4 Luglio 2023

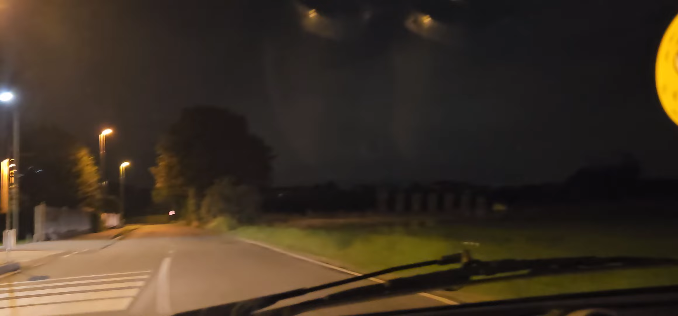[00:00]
ha piovuto 10 minuti e poi basta invece su a San Felice ha dilubiato tantissimo ha dilubiato ora siamo a Carugate e le lampi ci sono vediamo che secondo fa sono le lampi
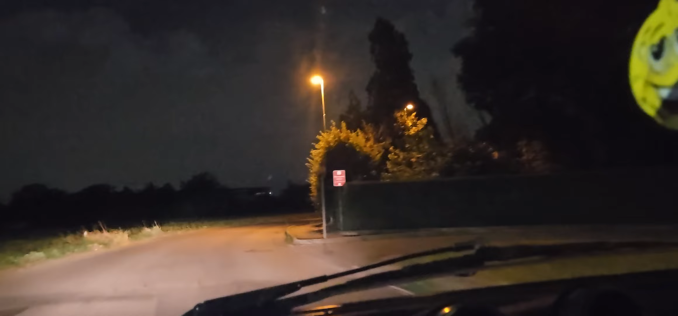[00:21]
e poi non ha piovuto da una leata leata rossa leata rossa ma quindi alleata rossa non vedo niente non vedo per due gocce l'ha fatto all'altra rossa inizia
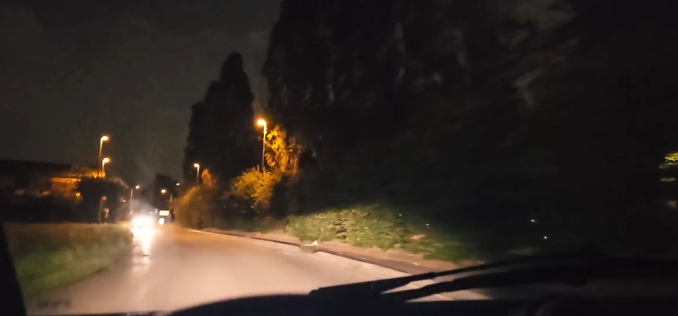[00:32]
se in due gocce non l'ha fatto da due gocce ha un temporale fortissimo all'alta rossa